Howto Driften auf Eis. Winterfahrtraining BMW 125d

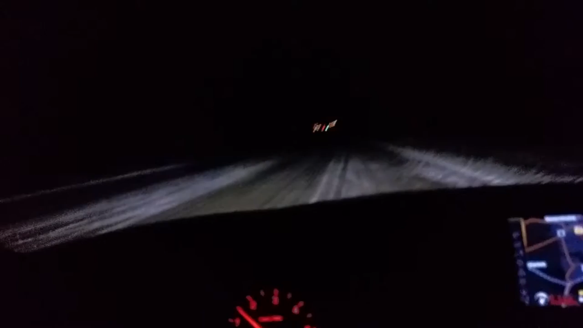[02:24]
Nicht zu schnell den Kurven fahren. Weil gerade bei Glätte es auch mal ein wenig langsamer angehen lassen. Und vor allen Dingen auch, wie erkenne ich überhaupt, dass es glatt ist. Also, es ist im Grunde genommen sogar relativ einfach so erkennen, wenn es glatt ist. Gerade wenn es dunkel ist, die Eiskristalle funkeln.
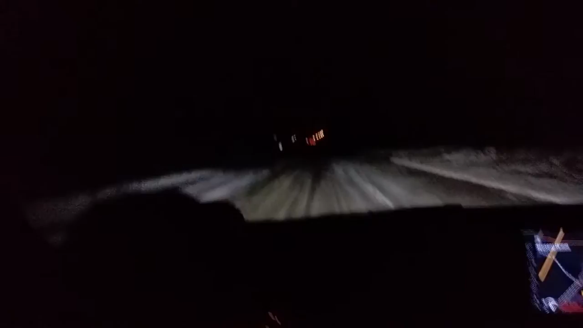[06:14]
Beziehungsweise, was passiert denn, wenn ich rutsche. So, ich habe jetzt gar nicht großartig gelenkt, äh, gebremst. Ich habe einfach nur gelenkt und wie man eben gesehen hat, er ist trotzdem ausgebrochen. Das passiert auch prinzipiell mit einem Fronttriebler. Nur müsst ihr wissen, Fronttriebler sind deutlich spurstabiler, aufgrund der Bauweise einfach. Fronttriebler haben ja ihre ganze Antriebsenergie auf der Frontachse,